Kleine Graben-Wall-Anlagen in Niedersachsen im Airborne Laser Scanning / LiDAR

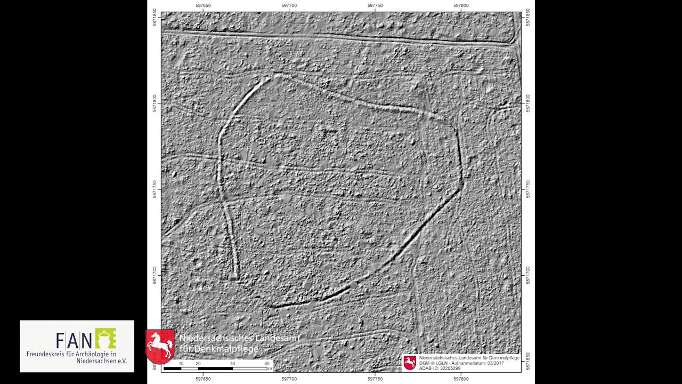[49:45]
in Melzingen Nummer 54 wurde auch davon gesprochen, im Volksbund Römerlager genannt, aber in Wahrheit handelt es sich wahrscheinlich nur um ein Gehege. Dann haben wir Negenborn Nummer 4, hier auch wieder eine bäuerliche Fluchtanlage. Nichts deutet darauf hin, es gibt keine Funde, die Welle sind nur einen Meter hoch,
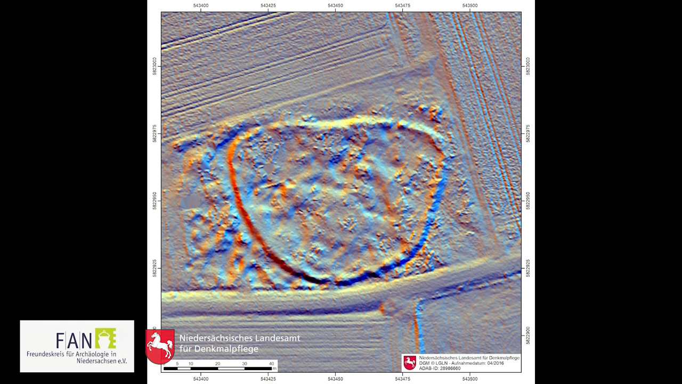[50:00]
warum soll das eine Fluchtanlage sein?
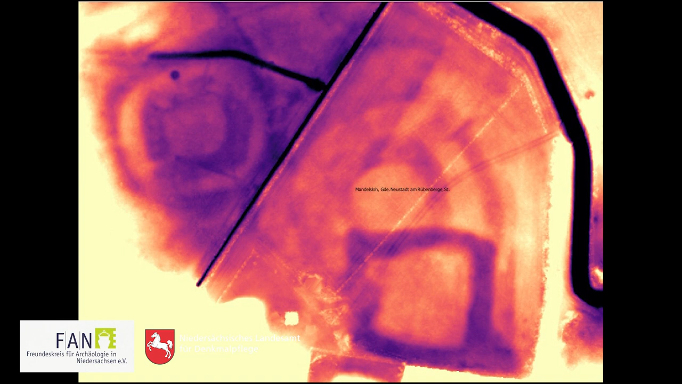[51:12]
Drei Stück sehen wir hier mit Gräben und Wellen, die alle breiter sind als bei kleinen Anlagen für Imkerei und Schafzucht. Dann möchte ich Ihnen unbedingt noch zeigen hier dieses.